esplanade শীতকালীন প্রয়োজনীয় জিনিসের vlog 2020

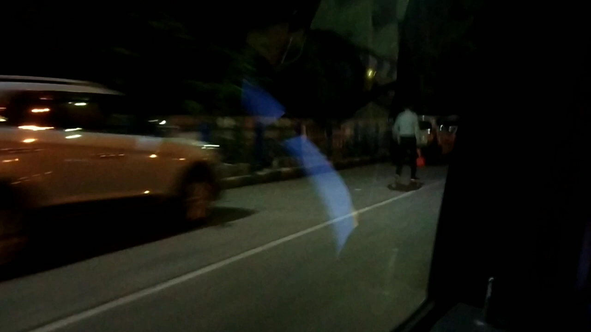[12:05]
এই যে রাতের কলকাতা যে আমি কতদিন পর দেখছি আর কত যে ভালো লাগছে আমি বলে বোঝাতে পারবো না।